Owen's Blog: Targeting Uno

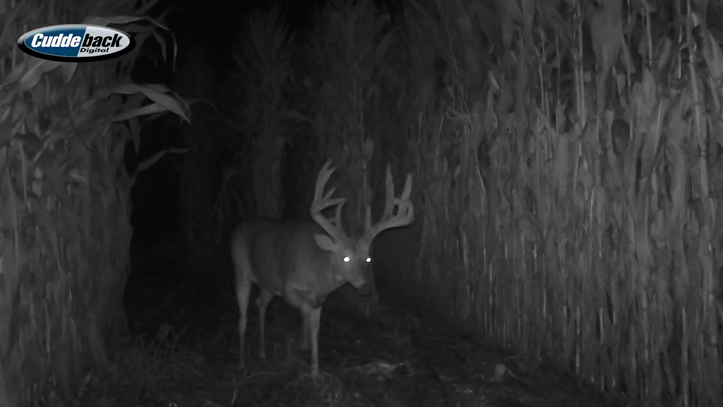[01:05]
But all summer we're getting pictures of him here and then when he shed his velvet he disappeared for 3 or 4 weeks I didn't see anything of him, which, I don't know,